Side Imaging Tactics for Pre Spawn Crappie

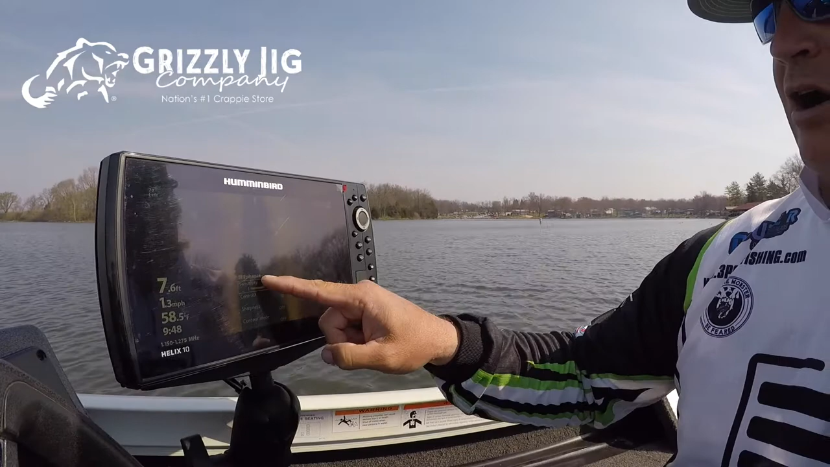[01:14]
On screen: depth 7.6 ft, water 58.5°F, speed 1.3 mph
the right all these are going to be set i think roughly at 10. i like to keep them somewhere around that middle mark because if you're going anywhere else i think there's more of adjustment
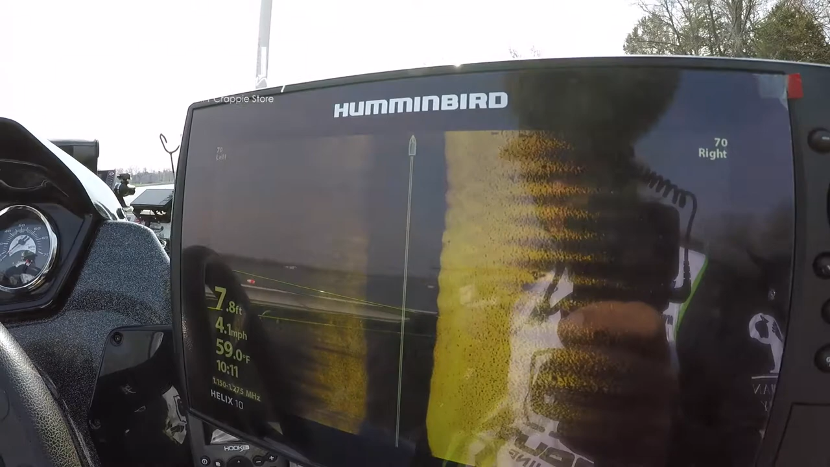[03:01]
On screen: depth 7.8 ft, water 59.0°F, speed 4.1 mph
so obviously during pre-spawn we're going to be scanning shallower water and here we're basically at seven foot and
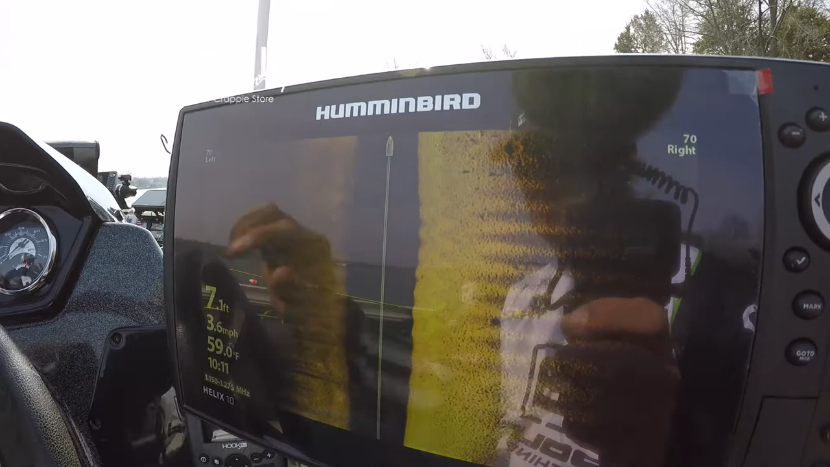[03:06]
On screen: speed 3.6 mph
we're looking for a consistency with the shadows just like i had said and i'm pointing to some right here
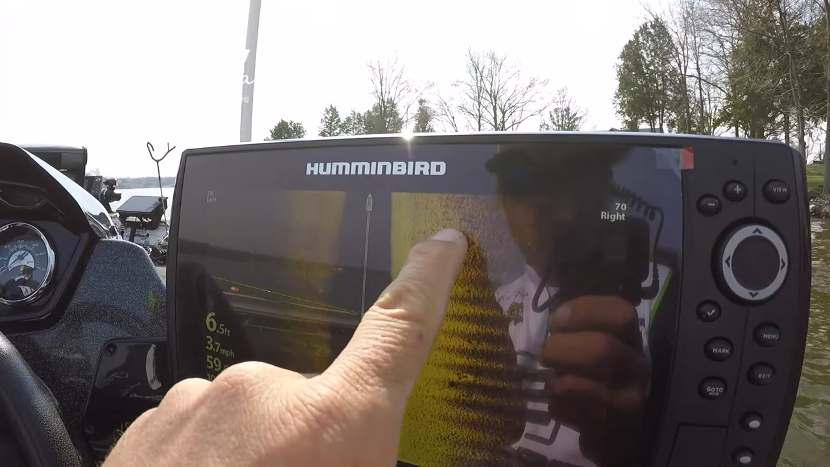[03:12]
On screen: depth 6.5 ft, speed 3.7 mph
i'm looking for those type of marks and how consistent they are away from the boat
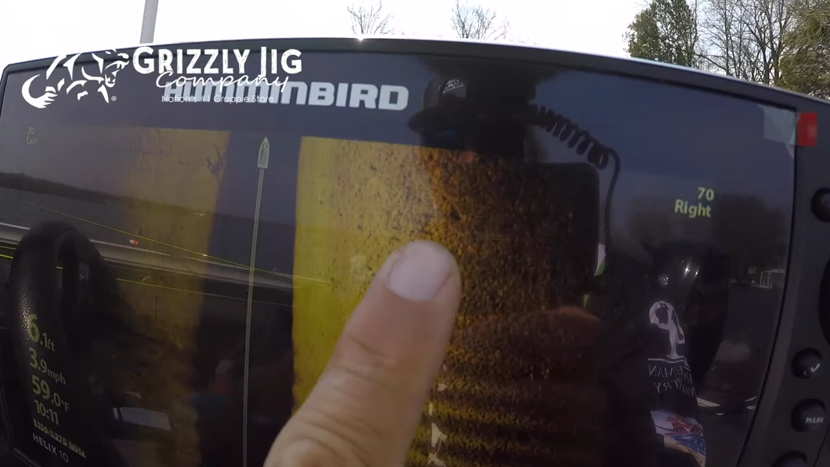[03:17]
On screen: water 59.0°F, speed 3.9 mph
so at this point if we're 70 right we're looking at roughly around 20 foot to the
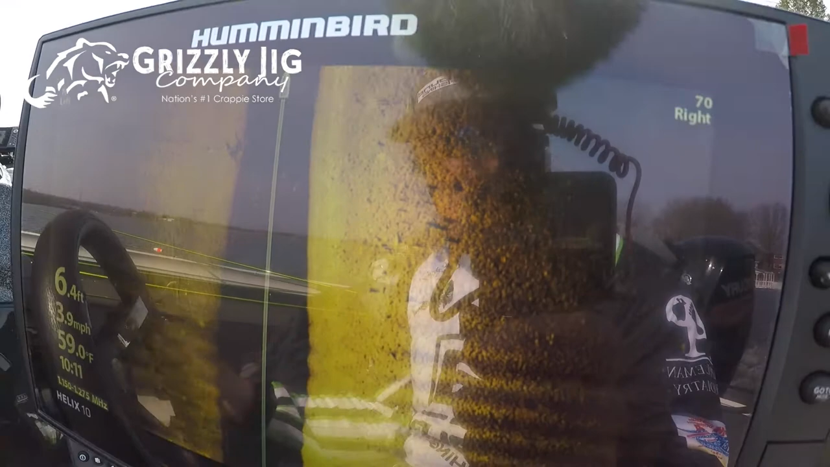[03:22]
On screen: depth 6.4 ft, water 59.0°F, speed 3.9 mph
right so i take note of that i also mark something on the shore typically and that kind of gives
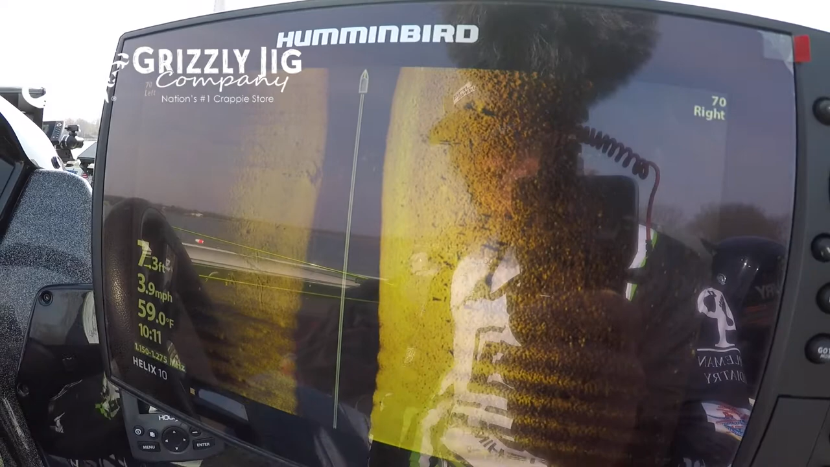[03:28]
On screen: depth 7.3 ft, water 59.0°F, speed 3.9 mph
me the reference point where these fish are probably going to be at so what i do is i circle back around
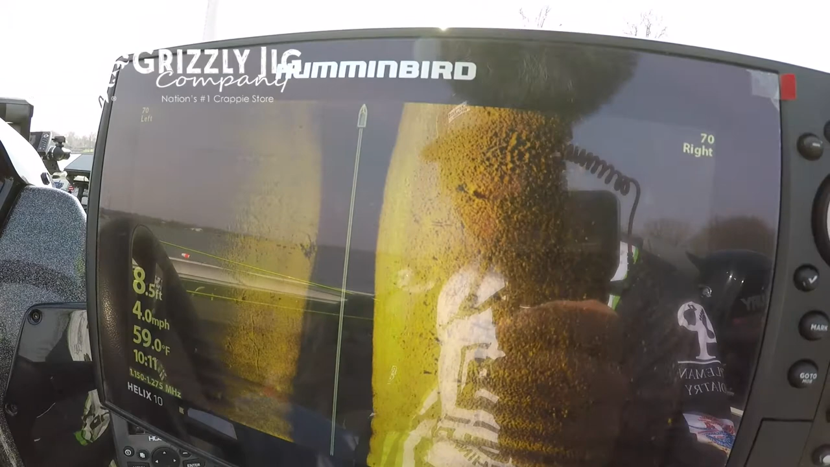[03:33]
On screen: depth 8.5 ft, water 59.0°F, speed 4.0 mph
i go to that point on the shore and bam hopefully we're catching some fish
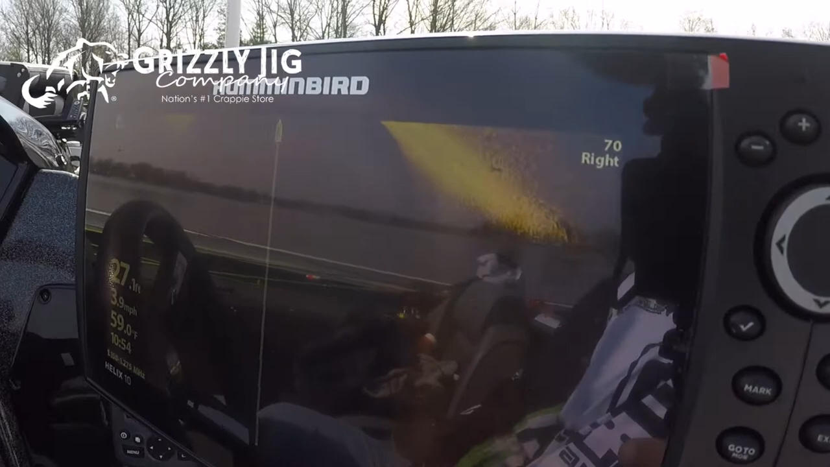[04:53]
so a great place to start is always going to be points and the reason why is because there's an elevation change from something around 15 up to three foot
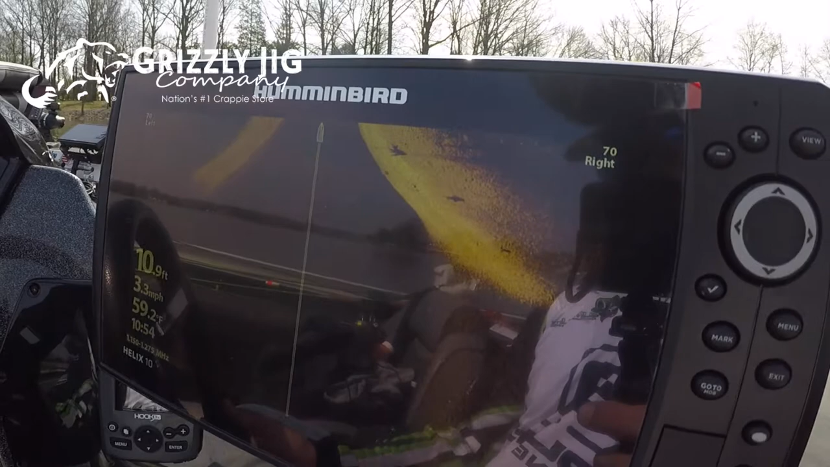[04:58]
On screen: depth 10.9 ft, speed 3.3 mph
and all basically all points are going to have this similar outline and this is what you're going to see right
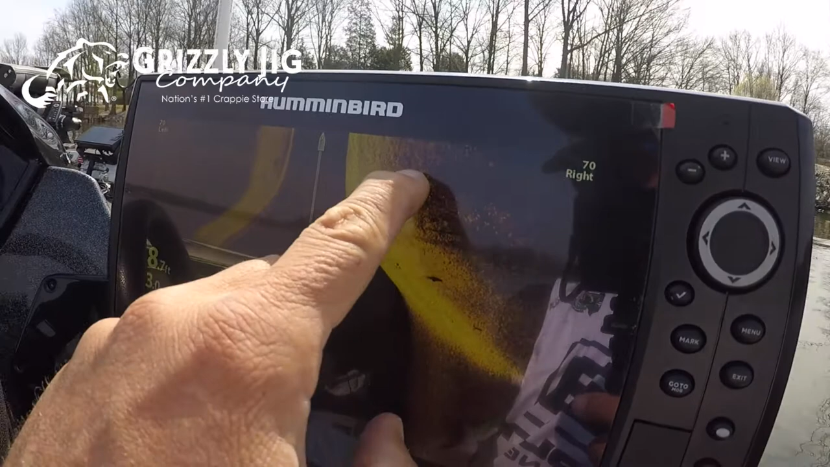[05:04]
here on the side imaging this is where we found those fish folks so i'm always looking at points those are
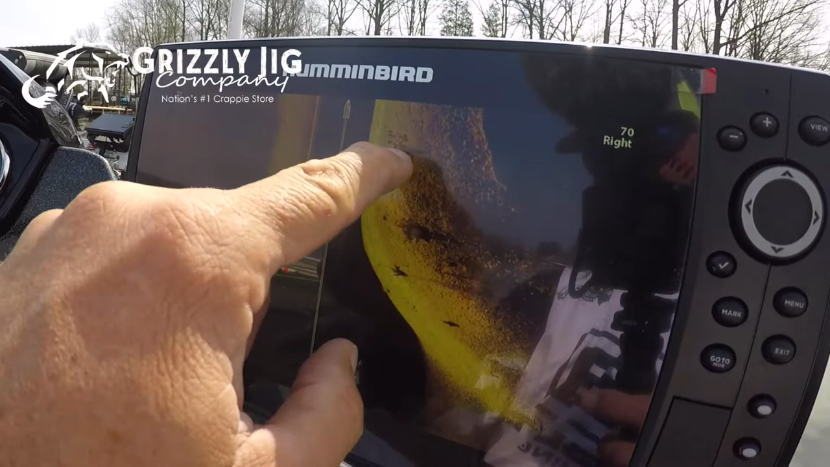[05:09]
great starting points and here i'm pointing out some fish so we've identified some fish and now
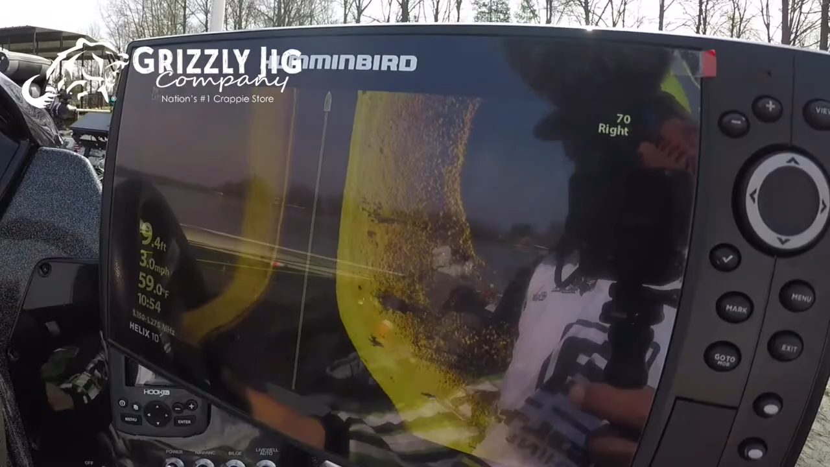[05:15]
On screen: water 59.0°F, speed 3.0 mph
we're looking for some consistency and now i've started to see some consistency they're roughly around 12
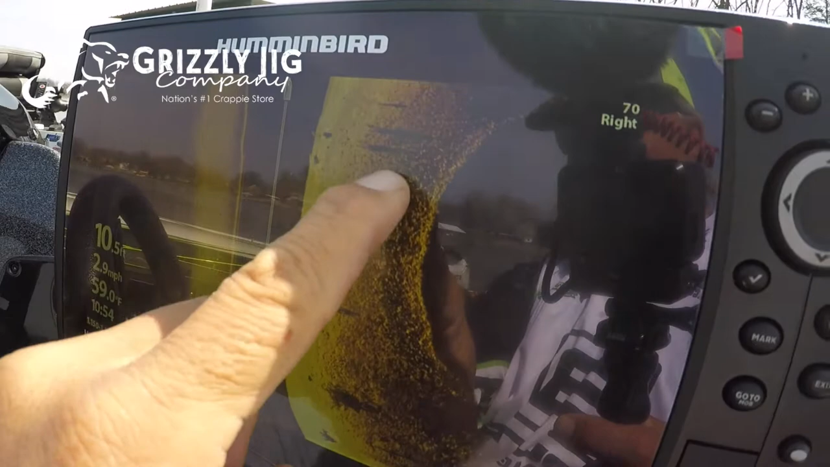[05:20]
On screen: speed 2.9 mph
10 foot off that shoreline and that's what we're going to fish